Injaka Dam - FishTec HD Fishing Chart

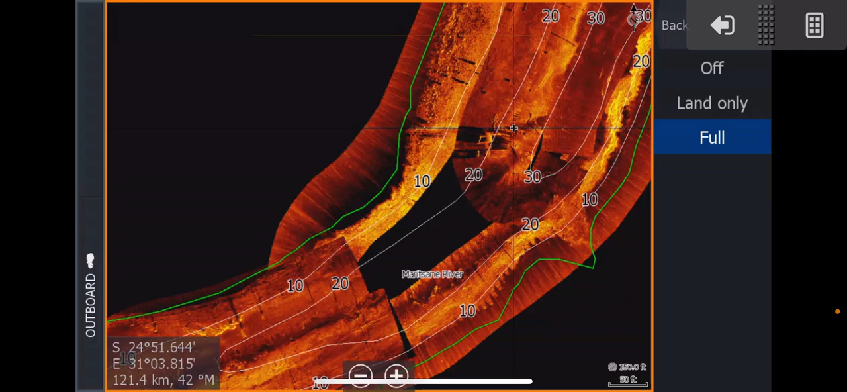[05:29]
buildings still in the water there and then from this waterfall area if
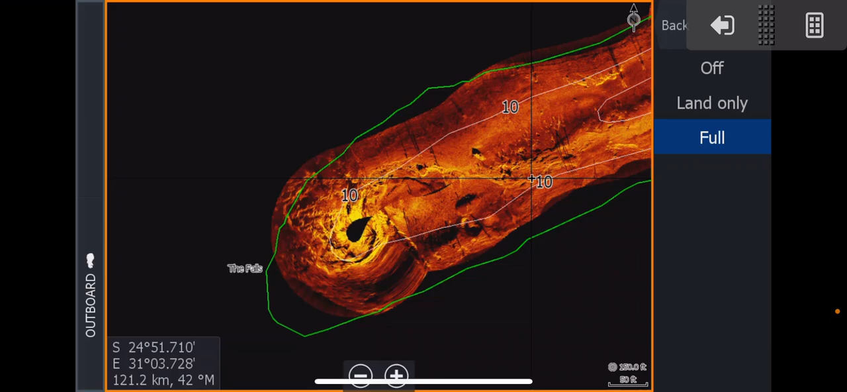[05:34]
we go back back ultra hf go back to inyarka just to see this photograph here it's just so that you can get a good idea of what this looks like
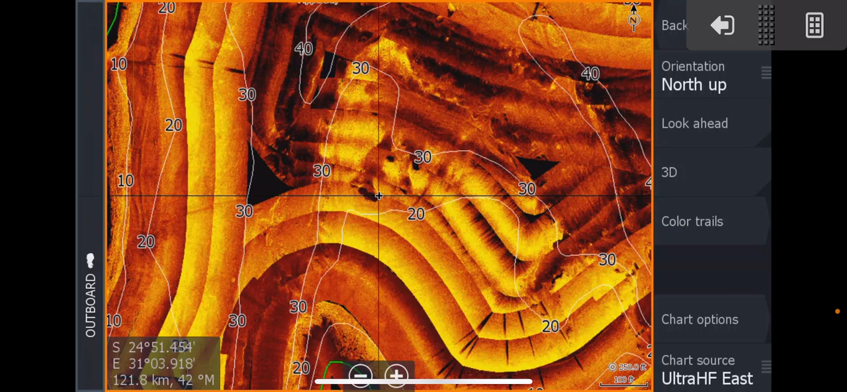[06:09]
your chart options go to categories and you can turn the lines off and then the lines are off and
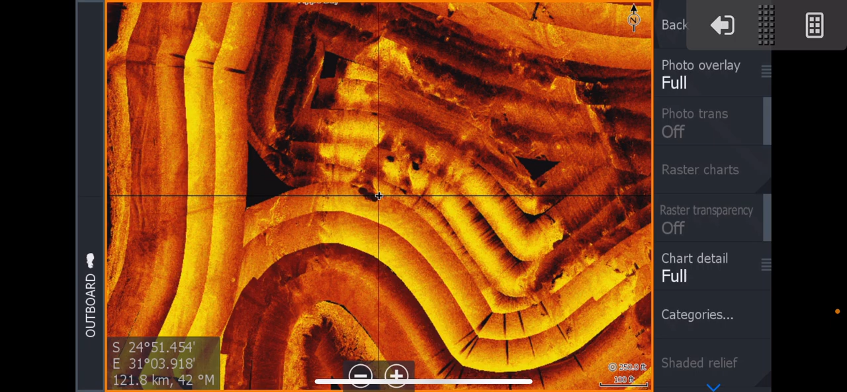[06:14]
then you're only going to have um the side scan
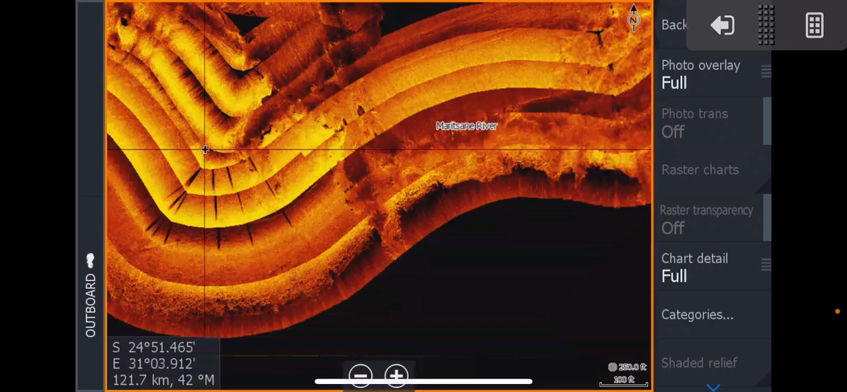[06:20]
mosaics okay just keep that in mind like for instance here by these big trees here this is also
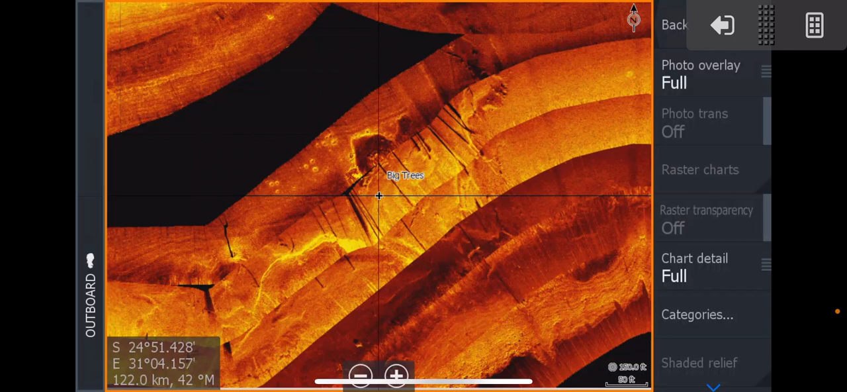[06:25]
quite an interesting area we're going to go back to inyarka just want to see if there's some photographs here